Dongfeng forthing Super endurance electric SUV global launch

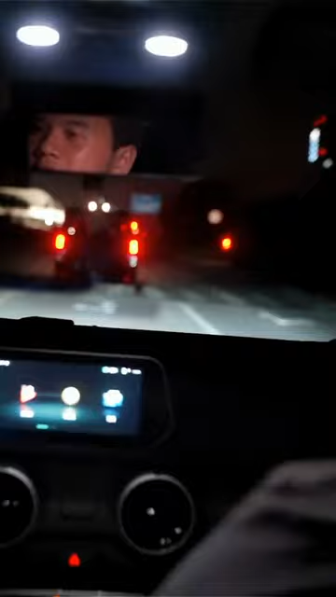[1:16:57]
So cameraman, if we can please show here, we have drive mode. So I'm going to let my driver know. I'm going to change some of the modes, but don't worry, it's not going to affect your driving. So while my driver is still driving, Carl, you can see here that we pressed the drive, and now it just went into sports mode.
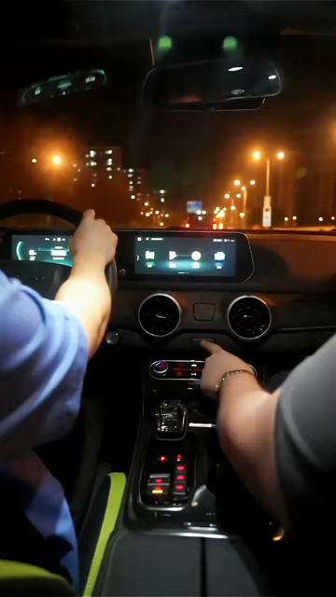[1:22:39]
The hazard lights do come on. Then we have here the temperature setting. Now, this is pretty cool about the temperature setting. We have cold, right? And look at the dash. Look at the dash. On the dash, automatically it came up and hot. Now, let's say that my driver likes it colder and I like it a little bit warmer, right? What we'll do is we'll be able to put this directly right there and I can adjust how I like it.